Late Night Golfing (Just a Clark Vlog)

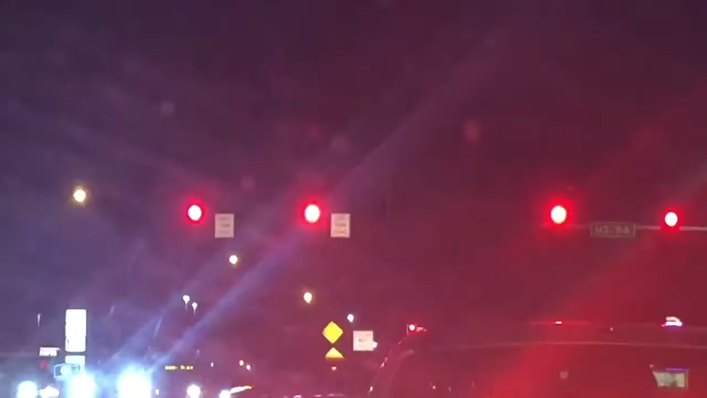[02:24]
We got two red lights. All right, we're almost to the golf ball place. We're almost to Scooters. What's nice about this place is that they have a drive-thru.